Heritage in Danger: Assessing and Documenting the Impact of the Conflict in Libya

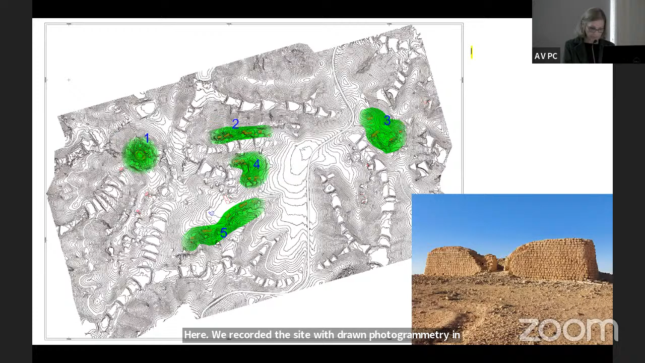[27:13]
aiming to document the majority of the sites considered at risk in the Nafusa. Uyghur is known from literary sources to have been the site of one of the oldest mosques in the region in the 9th century. The site extends for more than a kilometer and is characterized by scattered lines of buildings, which with good stone mansory and typologically similar with two rooms overlooking from the opposite side in the central open area.
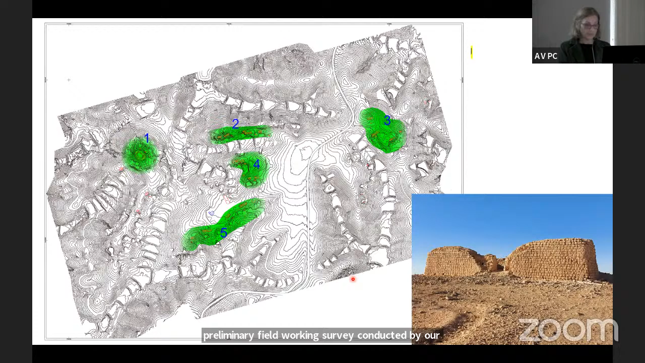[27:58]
The analysis of the aerial images have allowed us to identify five earlier nuclei, where a preliminary field work, field working survey conducted by our colleague Mofter Haladad, has recorded through the evidence of the pottery and uninterrupted occupation of the site from the Roman late Roman to the late medieval period.
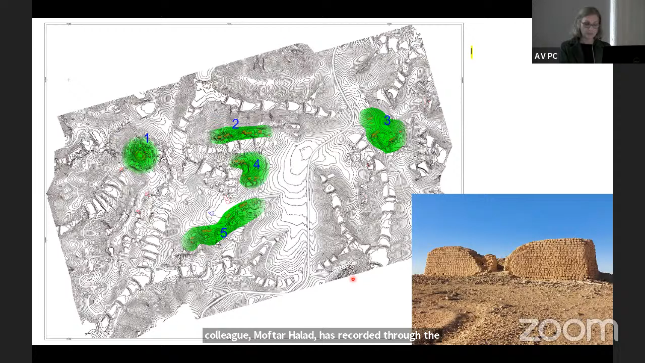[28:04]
This data shed new light on